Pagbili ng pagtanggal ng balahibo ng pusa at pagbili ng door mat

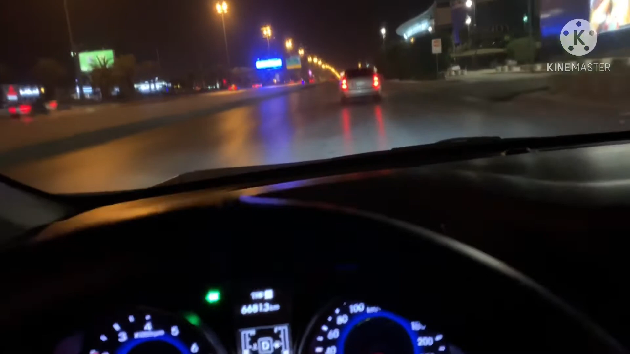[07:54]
Nasa highway na tayo mga kinitagumpay.
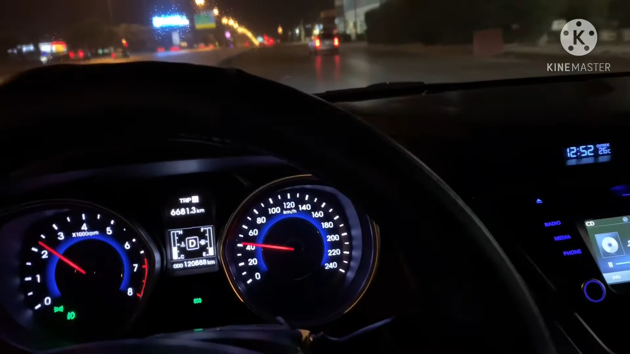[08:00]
Highway na po tayo. Tinutur ko lang kayo kahit sa mga simpleng ganitong bagay lang. Hindi man tayo magaling na vlogger pero yung totoo lang ba? Ito lang sinasabi ko. Ganyan. Wala nang arte. Ganyan lang.
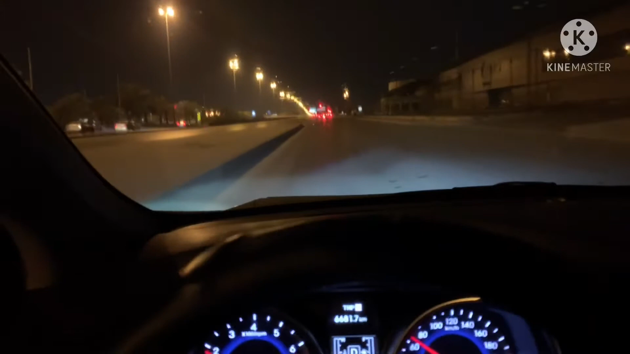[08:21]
Na diba? Mga kitagumpay. Diba? O sige mga kitagumpay. Mamaya na lang ulit ha. Bye bye. God bless. Bye bye. Salamat po sa panonood at pag-subscribe sa aking channel. See you on my next video. Bye bye. God bless.
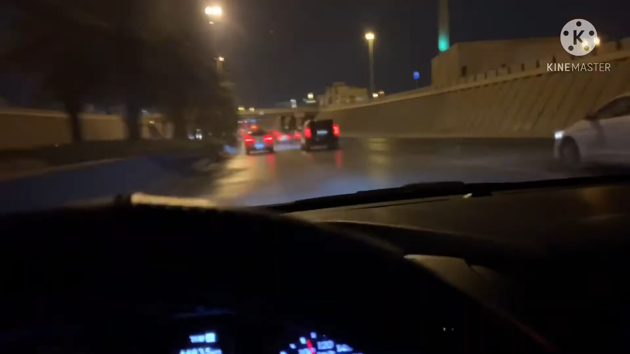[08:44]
Kitagumpay. Matawan na rito. Main road na to mga kinitagumpay. Main road to pero kita mo takbo ko.